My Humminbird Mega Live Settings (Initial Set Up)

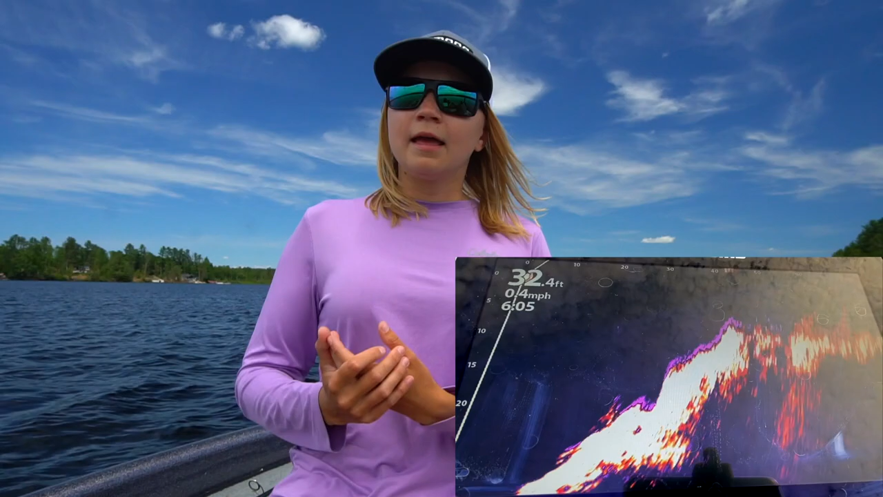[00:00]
On screen: depth 32.4 ft
Hey guys, how are you doing? Hopefully you're having a great day. Today I just wanted to make a quick video about Megalive. I installed Megalive on my boat a couple of days ago, and I have been fishing consecutively for the past couple of days. And I wanted to make this quick little video to show you guys my settings on Megalive, in hopes to either give you guys a starting point to start at, or give you guys something to reference to, something, you know, someone else is using to help you guys kind of fine-tune your settings. So, I have been playing around with it for a little while.
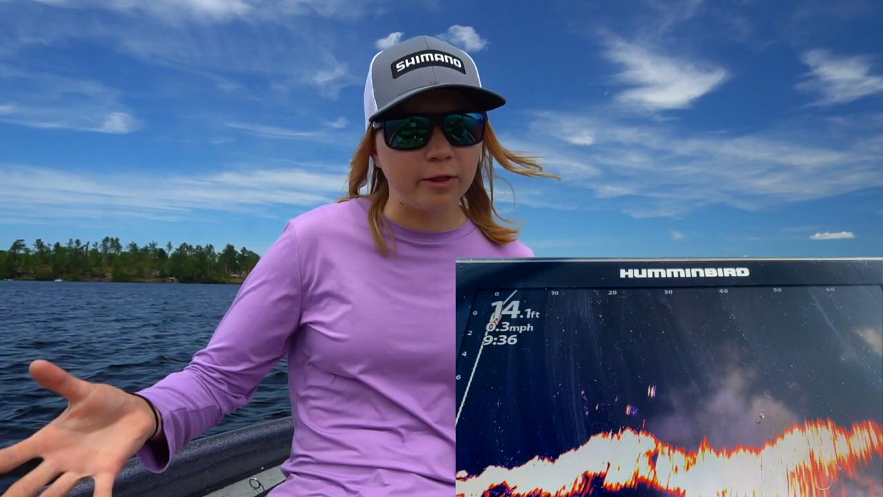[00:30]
On screen: depth 14.1 ft, speed 0.3 mph
I have found that the settings do vary a fair bit depending on the palette. I personally don't like a lot of fuzz going on in my image, so I cleaned it up a fair bit. Before we get started, I do want to mention I do have all my graphs and Megalive on a separate lithium battery. So, I have heard that that does clean up the image a fair bit, or does make a fair bit of a difference. So, I just want to mention that before we get into it.
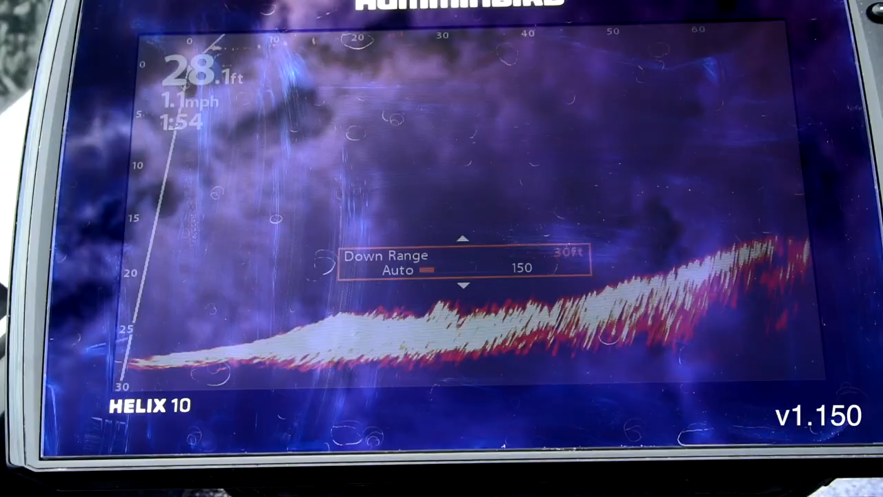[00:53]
On screen: depth 28.1 ft, speed 1.1 mph
Alright, so these here are my settings.
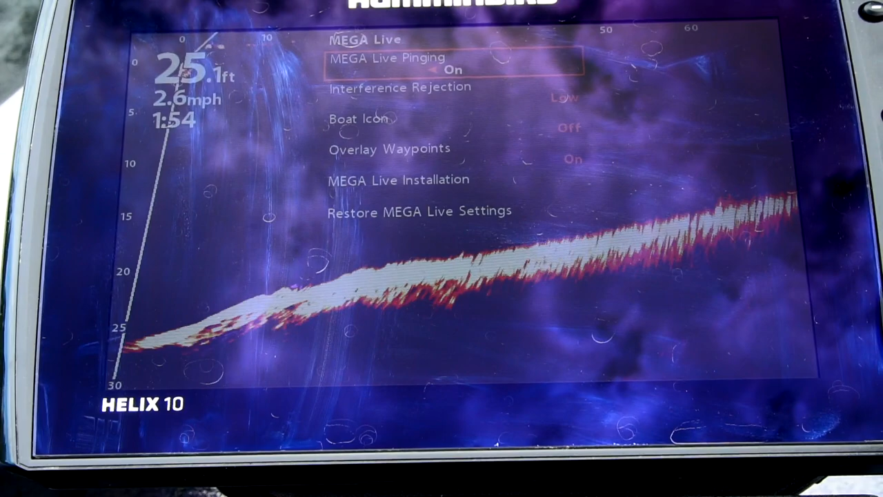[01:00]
On screen: depth 25.1 ft, speed 2.6 mph
I have pinging on, uh, just for introduction low, no boat icon,
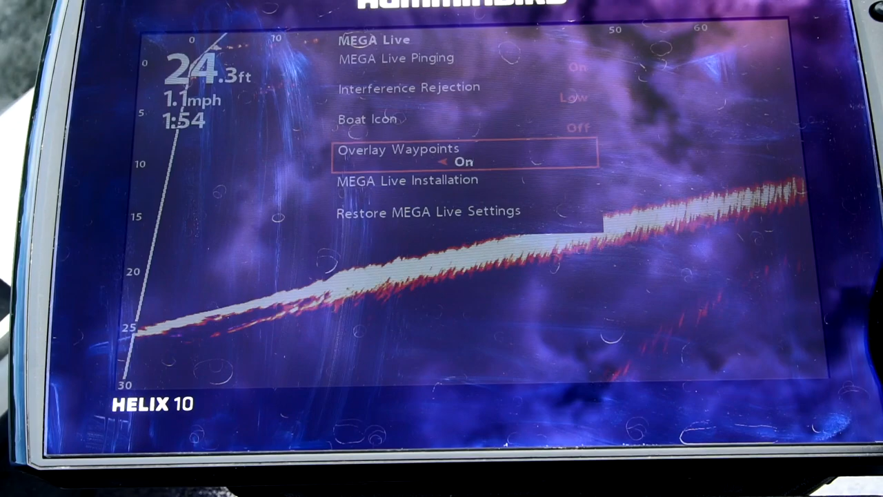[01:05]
On screen: depth 24.3 ft, speed 1.1 mph
and, uh, on my starboard side, H, A-H-R-S is also on.
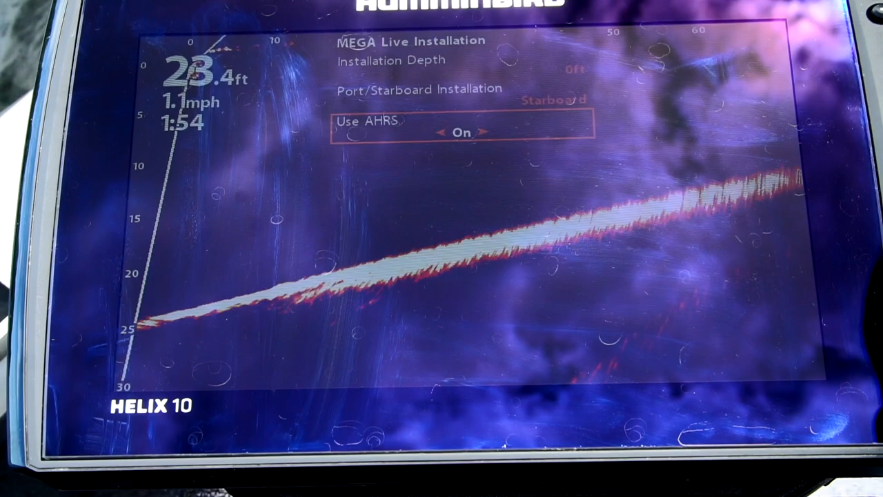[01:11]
On screen: depth 23.4 ft, speed 1.1 mph
But that's, I didn't change that, that's how it came.
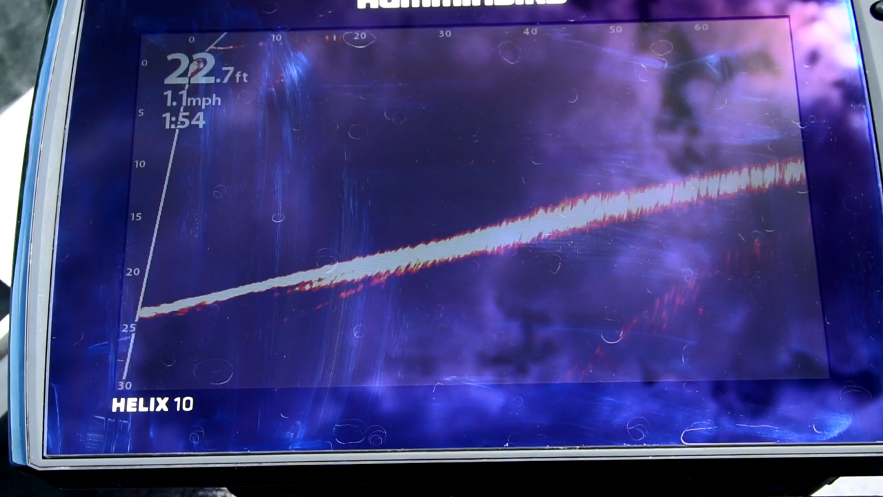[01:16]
On screen: depth 22.7 ft, speed 1.1 mph
Um, as for my actual settings, live pinging I have on, forward mode,
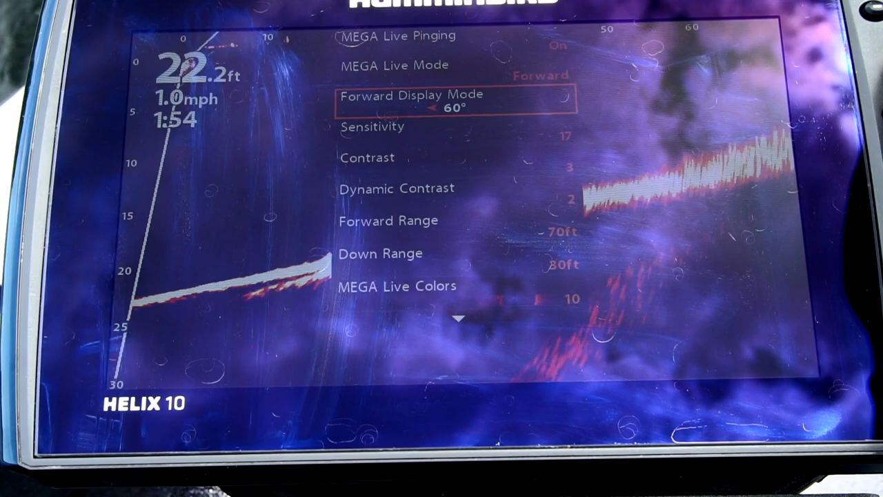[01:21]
On screen: depth 22.2 ft, speed 1.0 mph
I'm running the 60 degree cone, 60 degree angle.
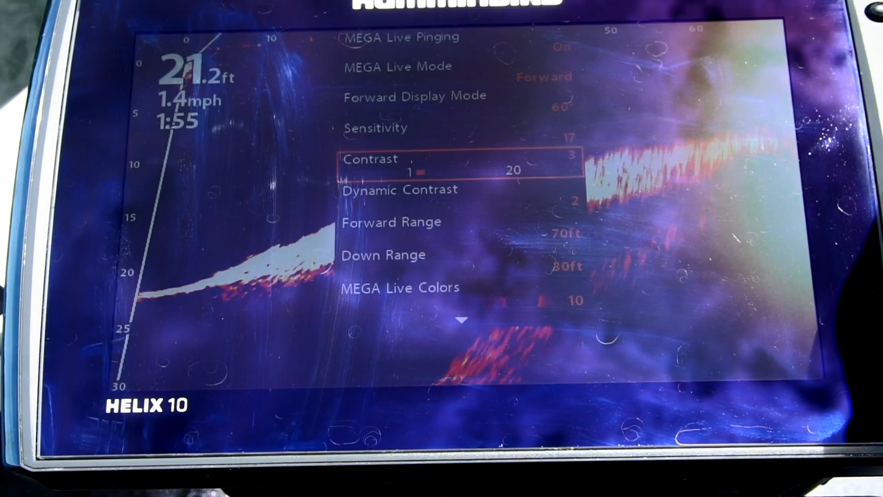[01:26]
On screen: depth 21.2 ft, speed 1.4 mph
Sensitivity and contrast are pretty much the only things that have been changing for me the past couple of days.
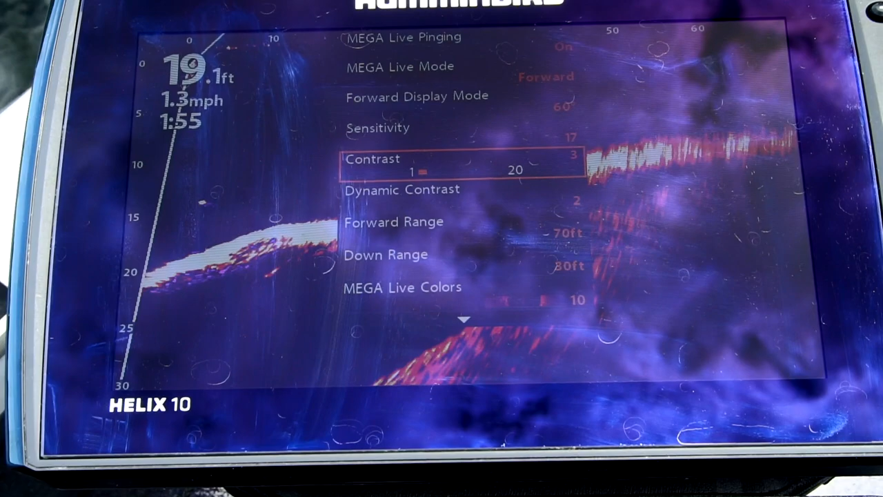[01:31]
On screen: depth 19.1 ft, speed 1.3 mph
Everything else, I've been pretty set on. Sensitivity, I'm usually between, you know, 14 and 18, depending mostly on, uh, the amount of structure or cover that I'm fishing,
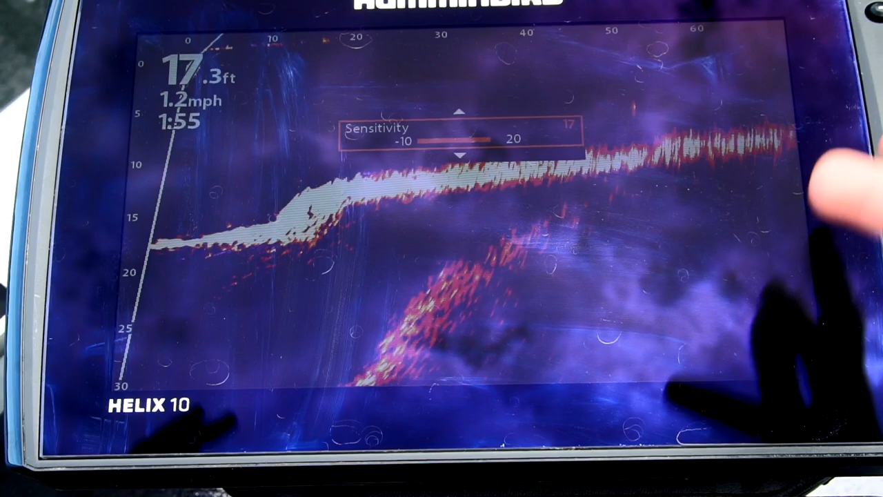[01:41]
On screen: depth 17.3 ft, speed 1.2 mph
which kind of correlates with depth.
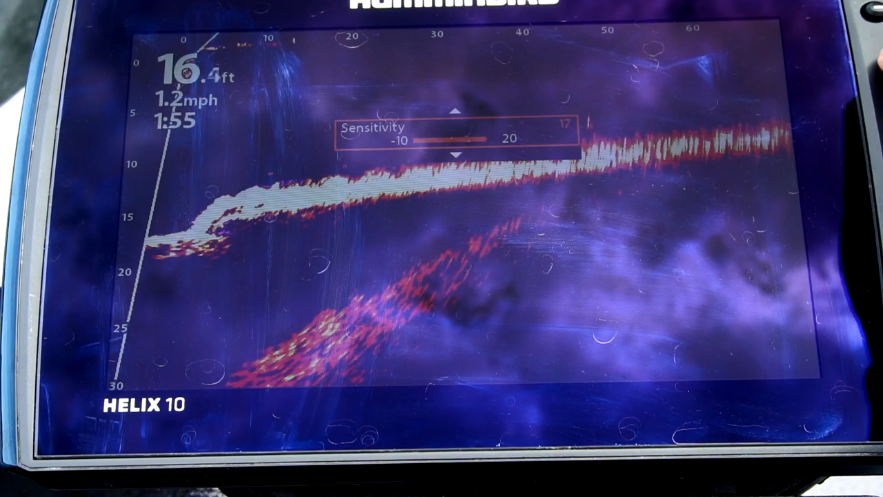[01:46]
On screen: depth 16.4 ft, speed 1.2 mph
Um, up shallow, I sometimes turn it down just because there is a lot of grass in this lake, and I don't really need that sensitivity.
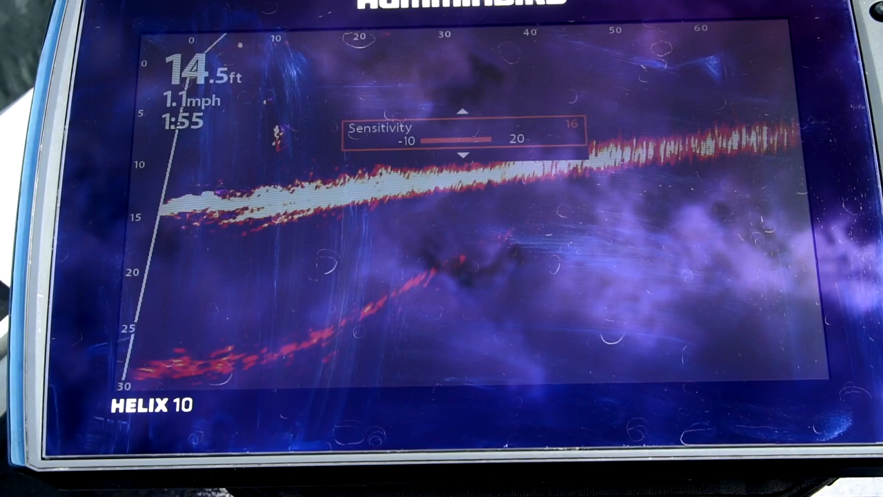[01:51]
On screen: depth 14.5 ft, speed 1.1 mph
But out a little bit deeper, I like to run it pretty high. I get to see bait fish, you know, strands of grass from pretty far.
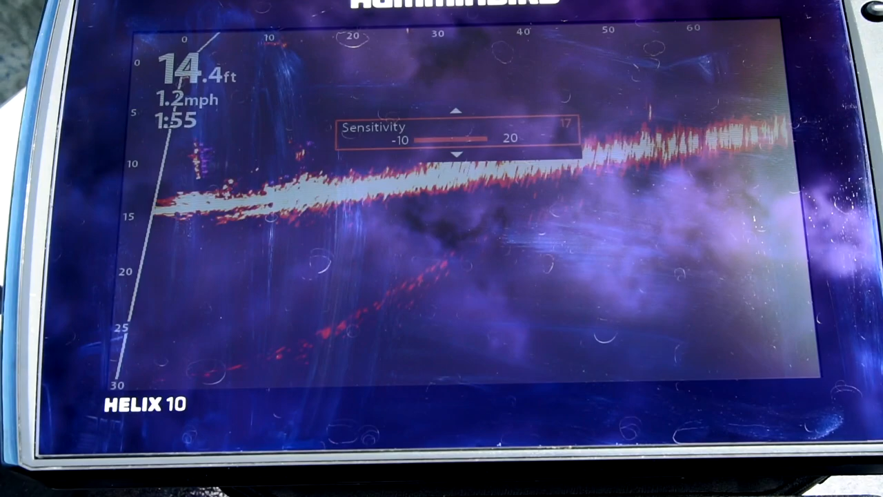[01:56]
On screen: depth 14.4 ft, speed 1.2 mph
As for contrast, um, I'm running it usually between 3 and 6 or 7.
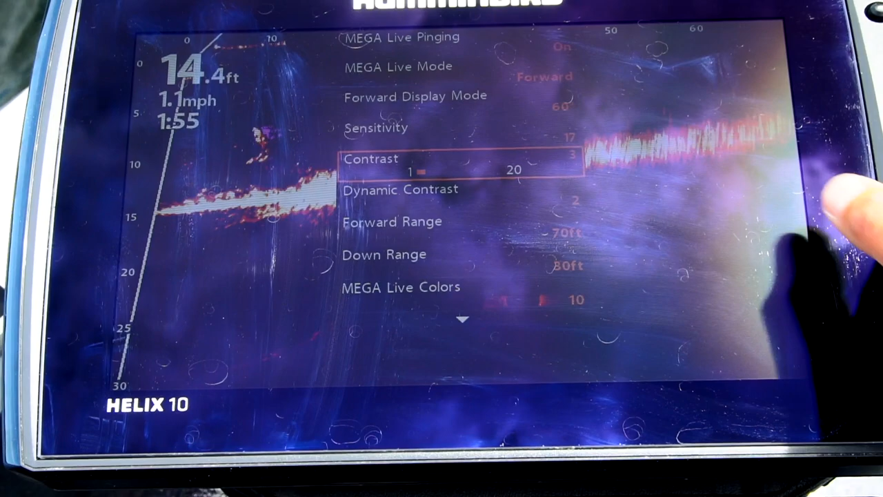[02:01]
On screen: depth 14.4 ft, speed 1.1 mph
Contrast, I feel, just cleans up the image a little bit more.
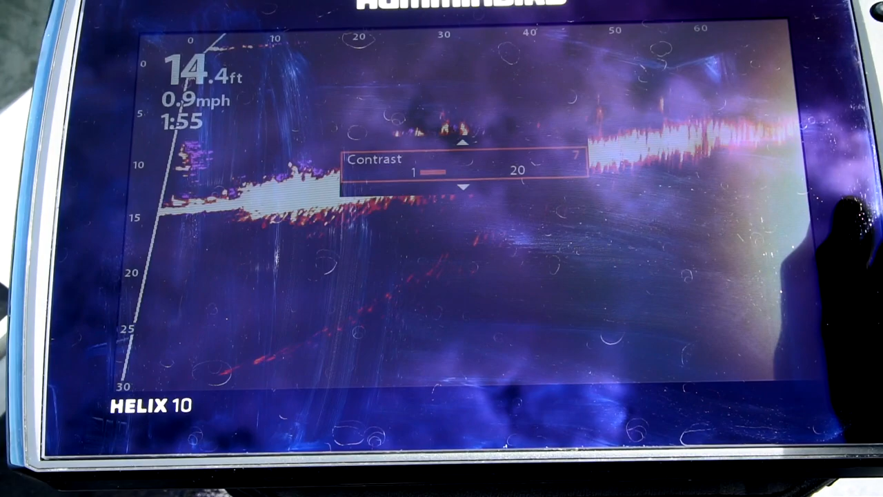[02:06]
On screen: depth 14.4 ft, speed 0.9 mph
As for dynamic contrast, uh, this varies a fair bit from what I've seen online, at least.
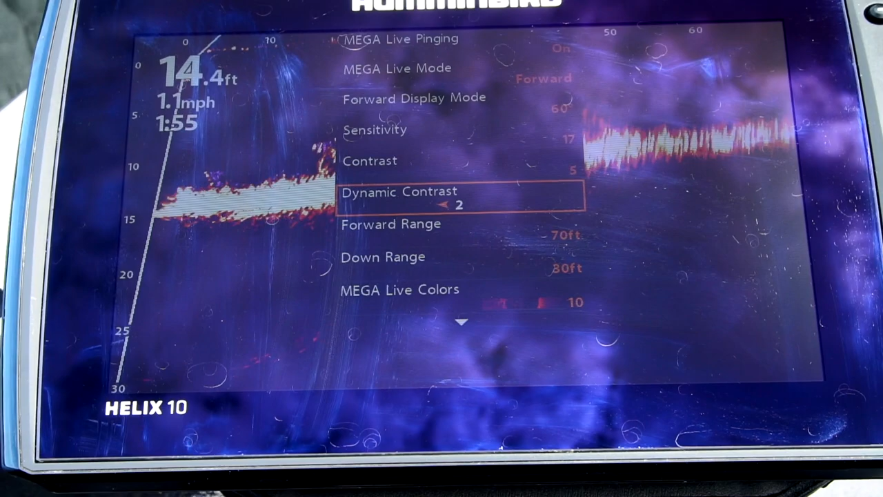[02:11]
On screen: depth 14.4 ft, speed 1.1 mph
Some people like it on, some people don't.